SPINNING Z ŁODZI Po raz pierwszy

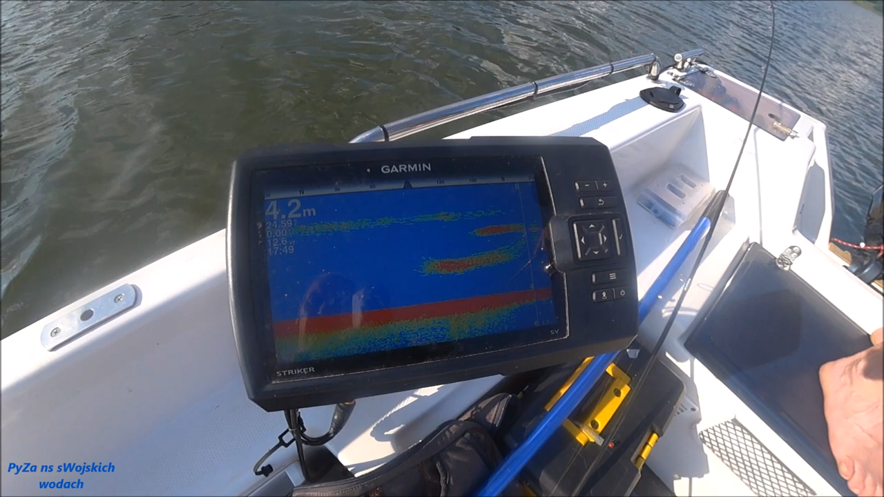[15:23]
On screen: depth 4.2 m
Jestem statko, ale drobne, ale napływa więcej. No właśnie, górą i dołem. Tak, kolejna no, ale króciutkie, malutkie, nie? Tak, to no. Drobna ryba. Ale dużo, bo aż czerwono to jest dużo. I teraz zobacz. No, napływa całą linią.
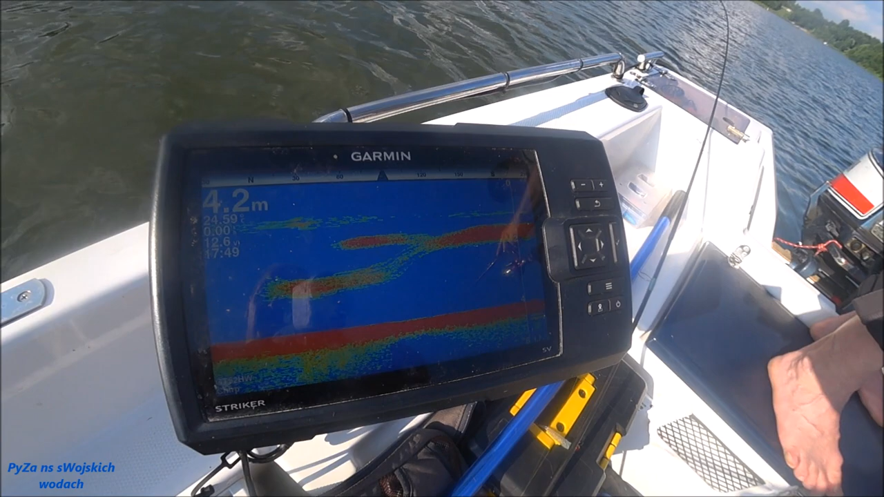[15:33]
On screen: depth 4.2 m
Tak. Całe stada tutaj chodzą. Trzymają się 2 metrów głębokości. No.
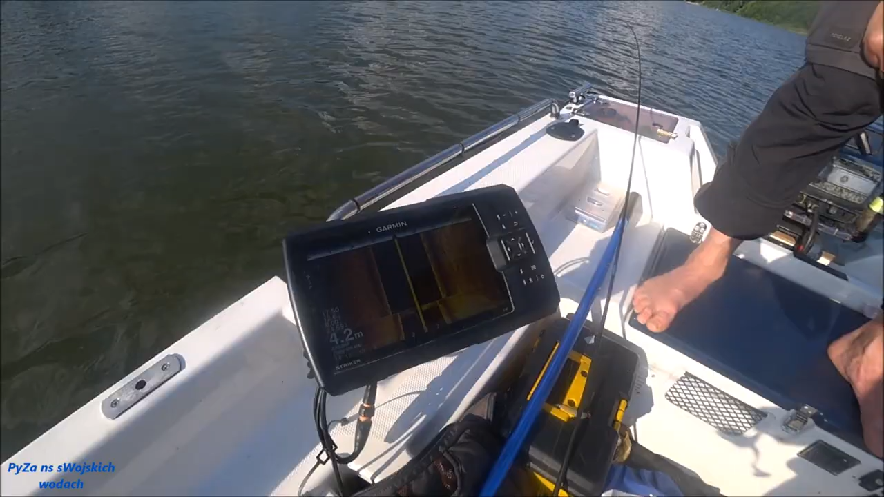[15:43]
tu jest, tu są. To są te ciemniejsze plamy. No. Tutaj coś dużego idzie. Tu. No widzę. Po lewej stronie naszej burdy. Z góry. Tu, tak, z góry.
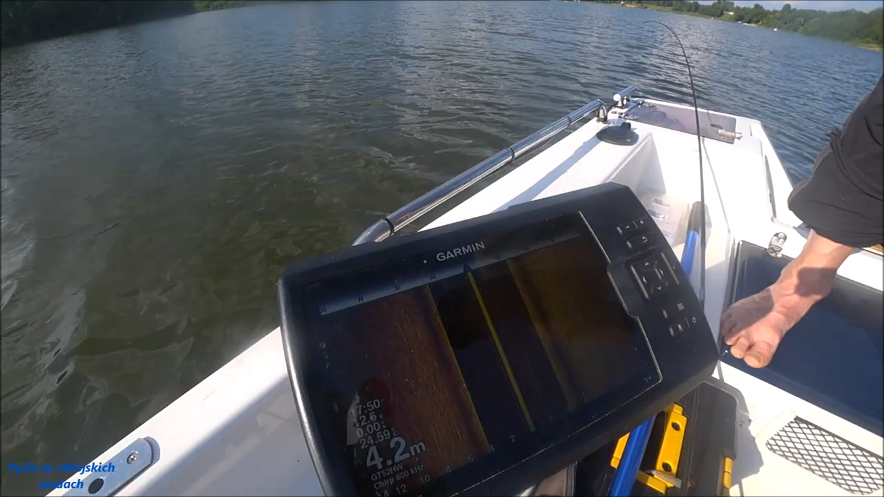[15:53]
On screen: depth 4.2 m
I tu idzie górą. Tak, tam, o, i tutaj to idą ławice. No tutaj. Widzisz? I tutaj widać. Jasny.
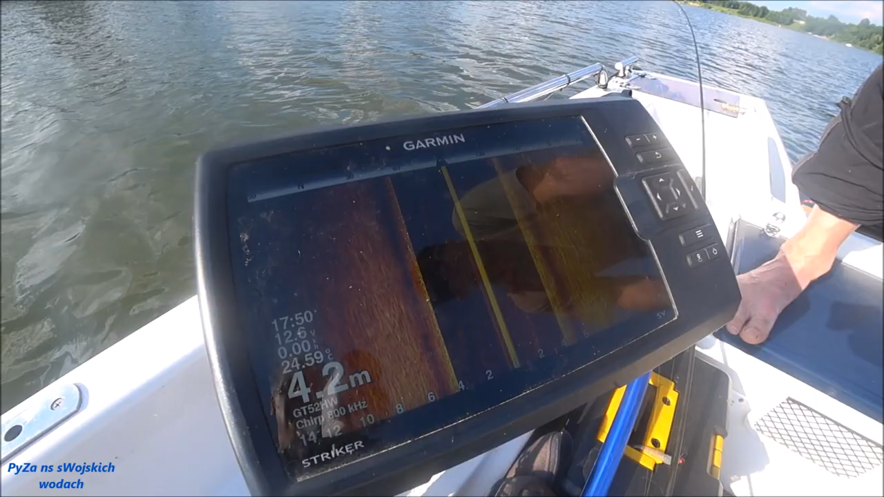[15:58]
On screen: depth 4.2 m
Tak, tak, tak, to idą no. ławice. A tu jest coś dużego, teraz się pojawiło na to, dole. To białe takie.
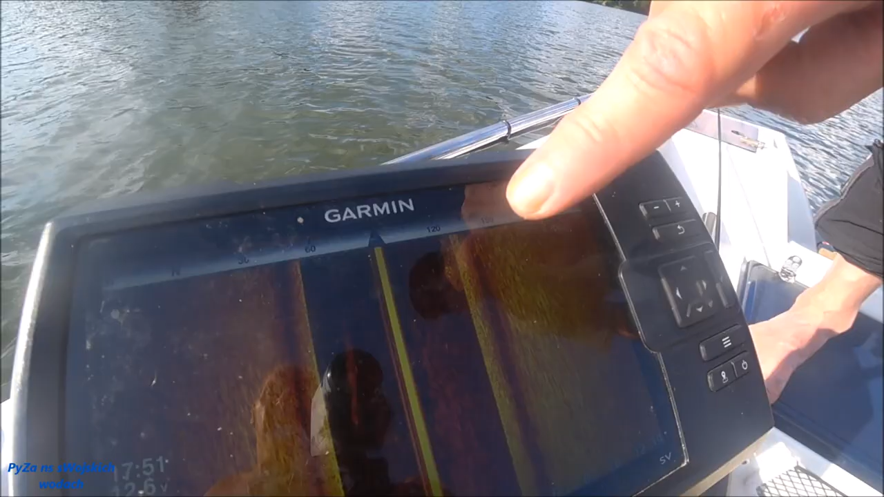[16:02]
To, dubie, to, no. tak, to są ryby. To pod nami wszystko. Pod nami, no. tak.
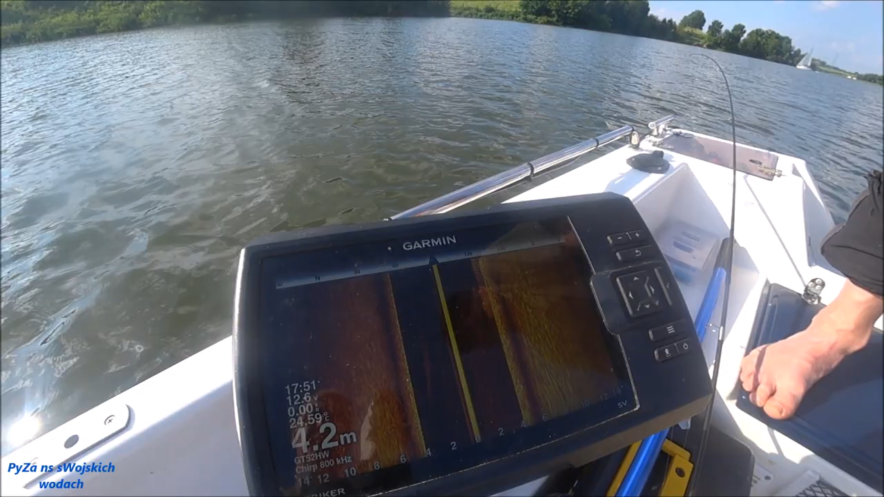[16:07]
On screen: depth 4.2 m
To są ryby pod nami. Weszły przy samym dnie. Tak, widać, na lewej burcie no. są. 4 metry.
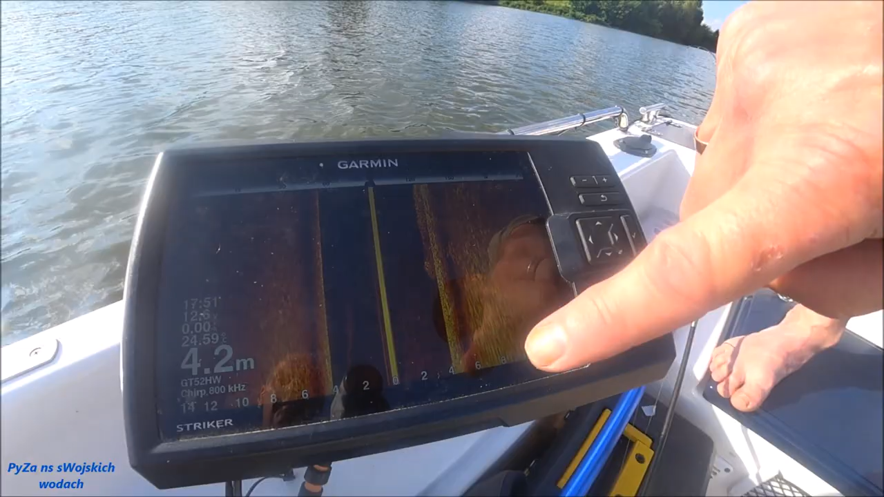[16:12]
On screen: depth 4.2 m
A nasza łódź jest na środku, ta żółta To jest krecha. Na środku, to jest nasza krecha. Tak. Zobacz, jak ta idzie. Tu idzie coś większego, tak. też jedna. Tak, tak, za tak. nią tak. Druga, ale tutaj biała. Duża ławica była. Tu ale była tu duża. Pojedyncze dwie idą.
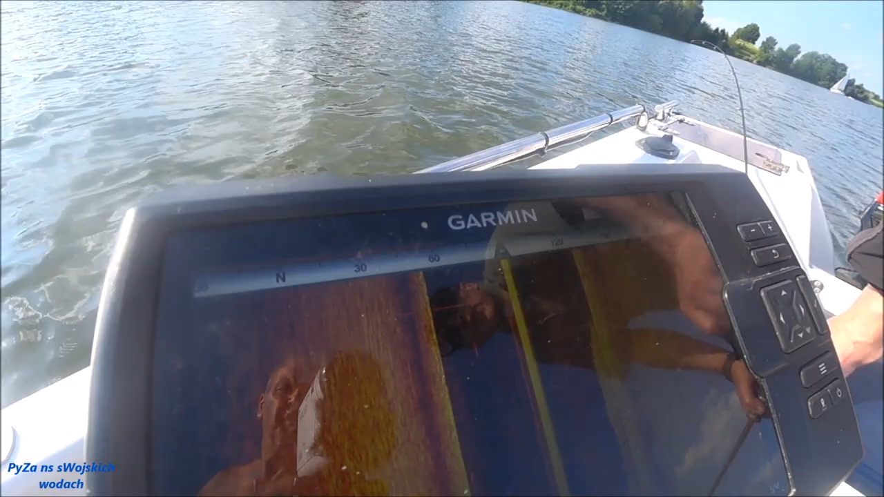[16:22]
A tu pojedyncze, tak. I jakieś. Tu dwie. O, tu. A tu kolejne ławice, to są duże ryby. To jest dużo ich, bo zobacz, jak rysuje no, echo. No. Zobacz, widzisz? Tu widać pojedyncze ryby, widzisz?
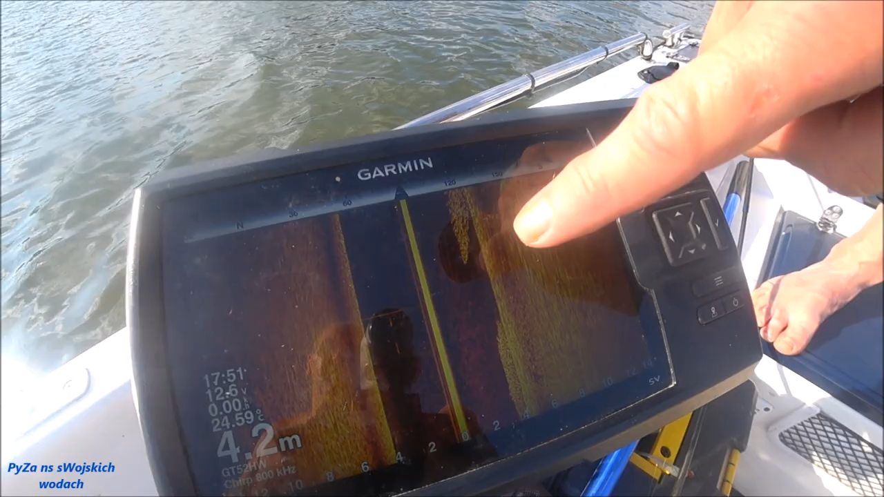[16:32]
On screen: depth 4.2 m
Tak, tak. Widzisz? Widzisz te rybki? No, widzę. To są rybki. No, patrz ile ich jest.
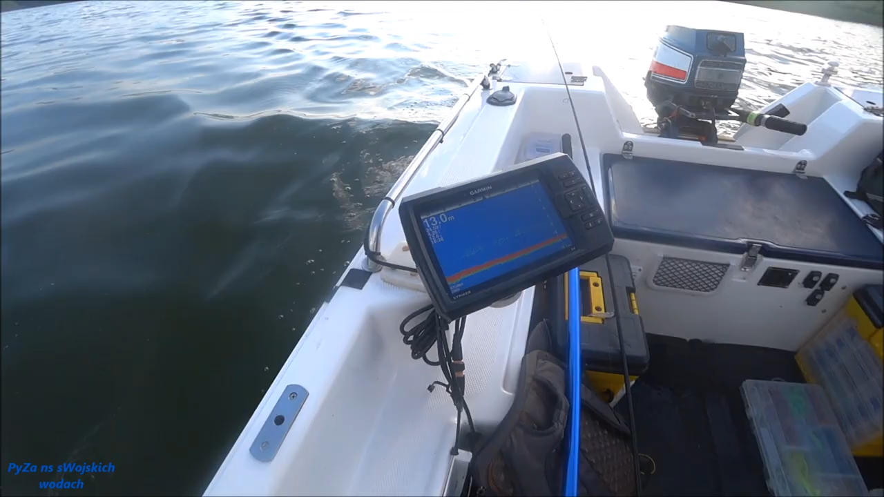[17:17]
Metrów tu mamy, blisko brzegu, 13 metrów.